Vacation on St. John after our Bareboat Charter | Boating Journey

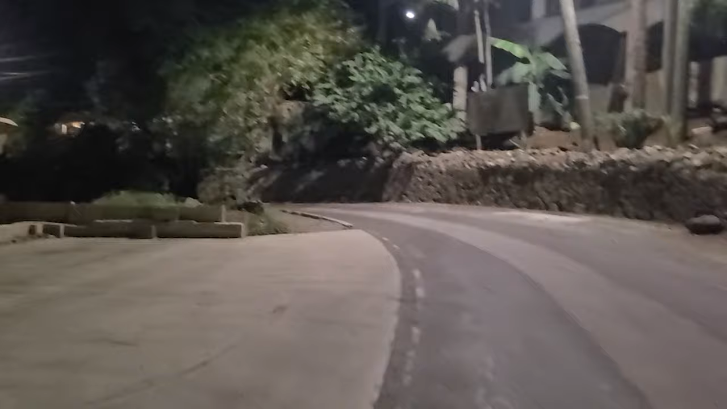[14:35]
And so up around this corner should be our restaurant. Okay.